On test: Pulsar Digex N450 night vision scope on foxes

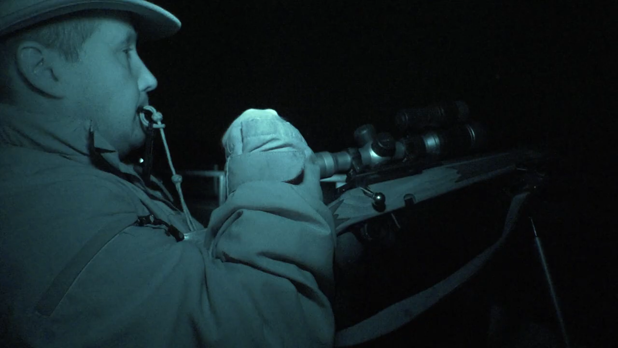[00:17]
the farmer here is keen for Roy to keep the pressure on so it's a welcome opportunity for an outing. Did you ever miss a lamb? Yes.
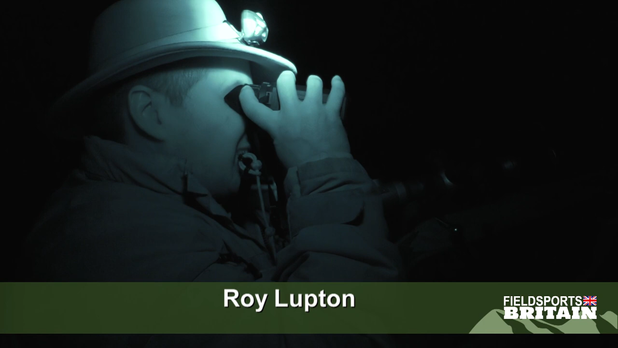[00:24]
I love lambing. You've got a kick coming out of every orifice. I know. You'd never have enough pockets. Well, that's quite good. The identification on that badger is absolutely fantastic and that is a good 300 yards away I would say. Two, 300 yards without a range finder, it's very difficult to say.
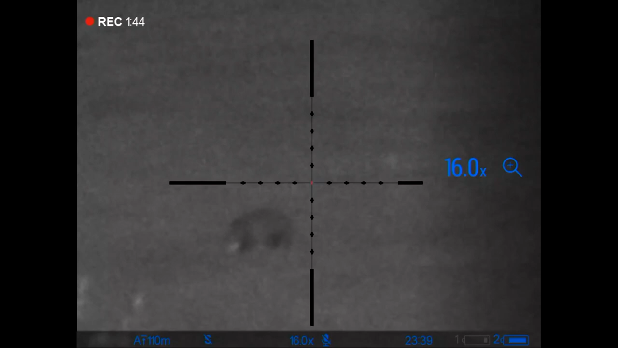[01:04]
You can quite clearly see, you can make out the black and white stripes on the face. You can see the body shape. You can see the legs. I'm just recording the image through the scope at the moment. There's not a round chambered, we're just having a look at it. Unfortunately, we're getting haloing on the end of the moderator reflecting back from the IR.
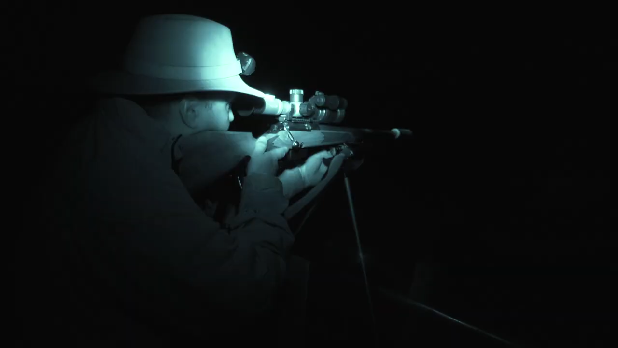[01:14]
Are you sure that's not me? No, that's not you. It's definitely from the IR on here.
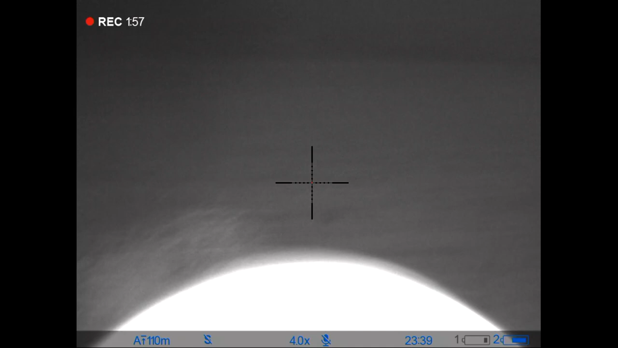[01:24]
But we need to obviously have a bit of a play with that and try and negate the flare that we're getting.
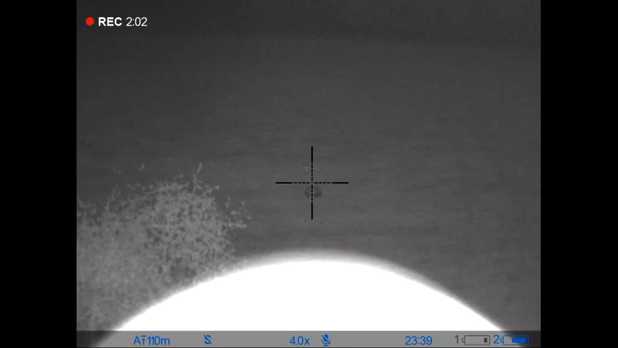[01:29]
Roy starts calling.
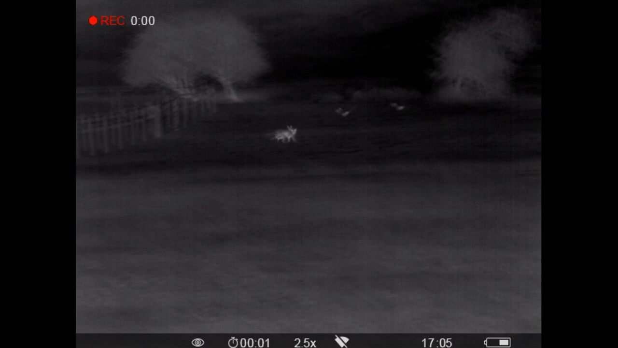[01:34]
Unfortunately, we have a technical issue which means we can't show you the shot through the scope.
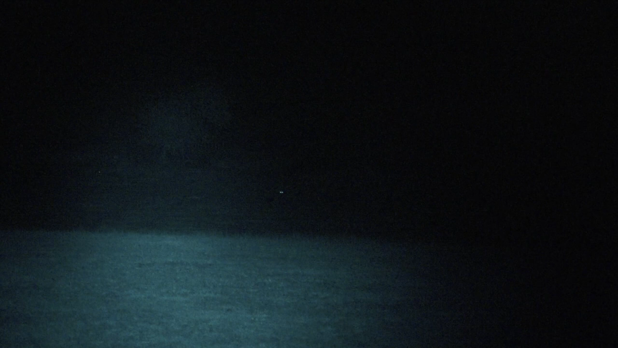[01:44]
But you can tell it did the job. It's not about to start there, Mr. Lofton. Well, no.
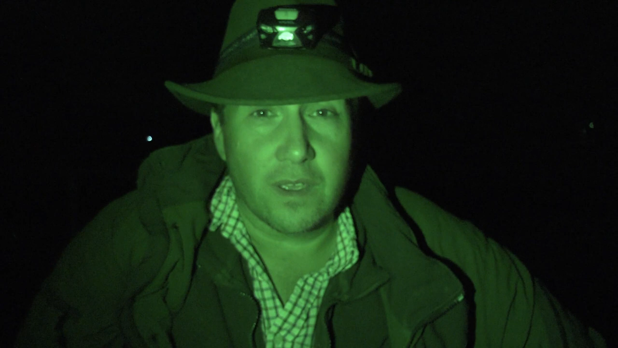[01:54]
As I say, we're not going to be out for a huge session tonight. It was just to get the kid out and give it a go. And it's proven itself within the first 30 seconds of calling there. So that was very good.
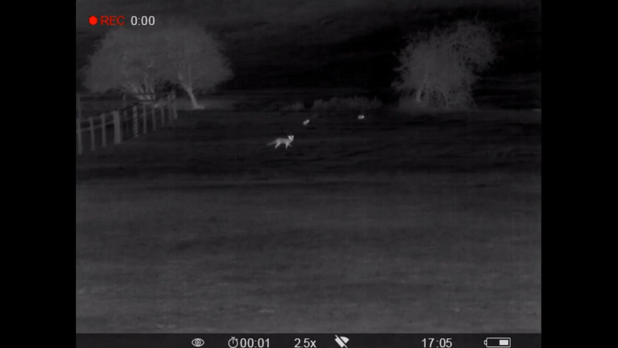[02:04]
Very, very nice dog fox responded, came in.
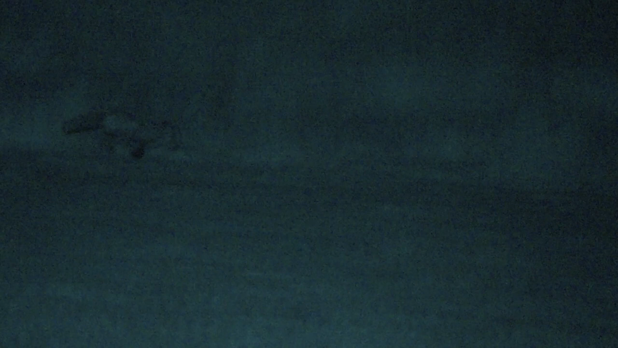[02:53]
David's infrared sensitive camera, boosted by the add-on IR lamp sitting on top, gets the shot.
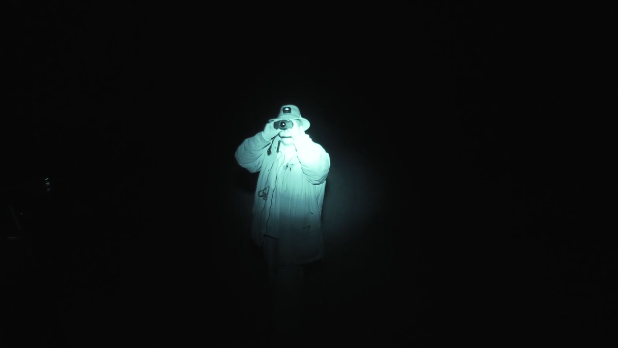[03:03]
Roy is enjoying the clarity of the night vision, which we will share with you at some point, but not today.
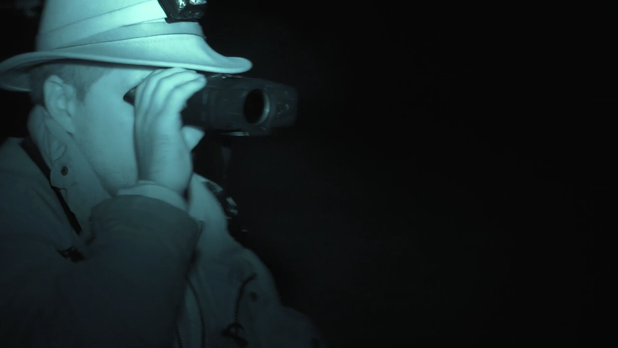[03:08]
He is also enjoying the chip pan hair care look David seems to be sporting through the thermal.
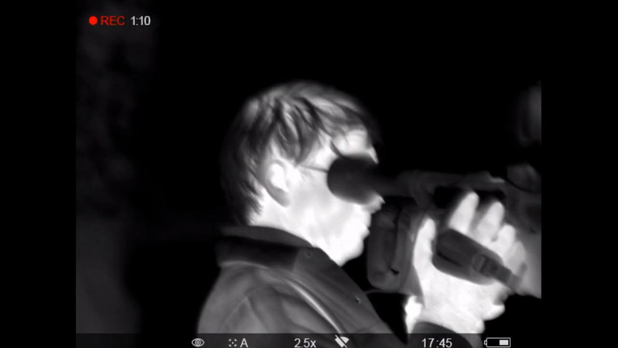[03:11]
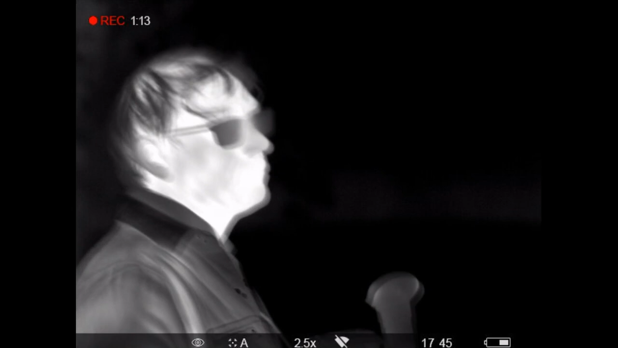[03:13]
You in thermal is not pretty. Well then you are not in the eye.